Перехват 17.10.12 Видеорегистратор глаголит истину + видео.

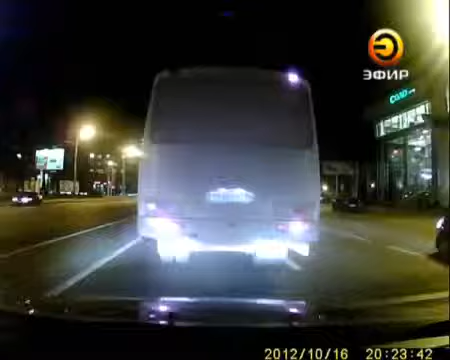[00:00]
Момент столкновения зафиксировала камера видеорегистратора, которая была установлена в салоне Приоры. На этих кадрах видно, что Лада двигалась по улице Эсперанто со стороны моста Миллениум.
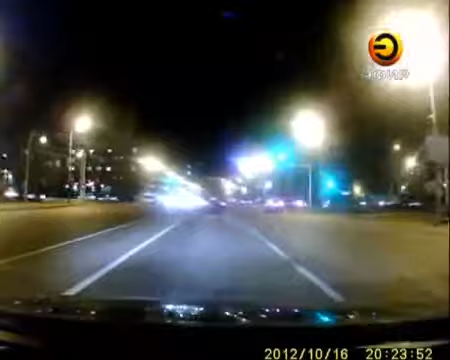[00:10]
На перекрестке водитель решил повернуть налево, на улицу Павлюхина, но завершить задуманный маневр не успел.